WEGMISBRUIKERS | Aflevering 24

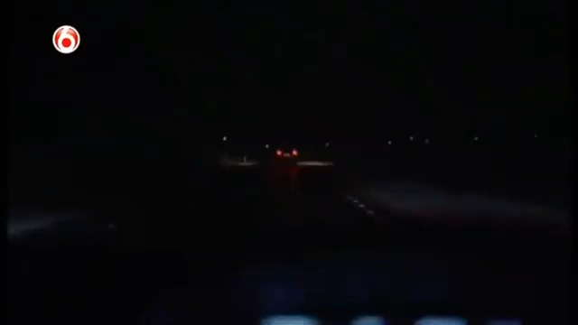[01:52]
Don heeft in de tussentijd een trajectmeting gestart en die komt uit op een gemiddelde snelheid van 98 km per uur. De surveillanten vinden het mooi geweest en besluiten de bestuurder staande te houden.
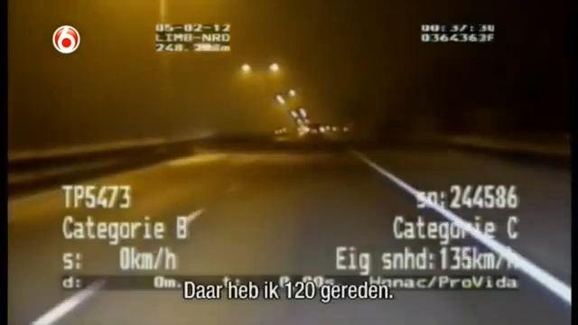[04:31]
Heb ik 120 gereden? 100. Nee, 137, 138. Ja. Dan rij je bijna 140 en u rijdt alleen maar bij ons weg. Dus dan rijdt u geen 120 op nee, uw teller. Ik wil naar huis.
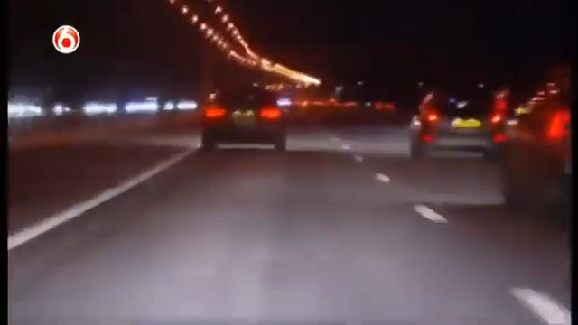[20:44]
Kijk, dit is veel vervelender hier. Peugeot. Volvo blijft er ook echt zo achter hangen, zo van...
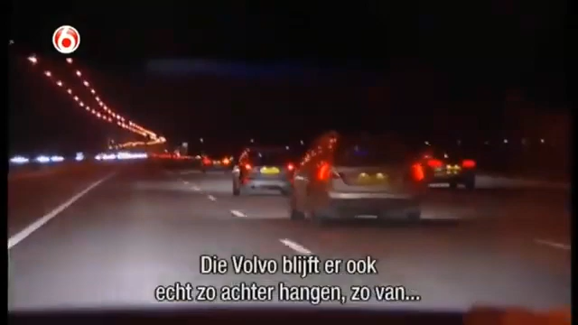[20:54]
Donder is op. En dan rijdt er net een auto natuurlijk. En dan mag hij nu aan. De Peugeot mag naar de kant en die blijkt vol met verklede dames te zitten.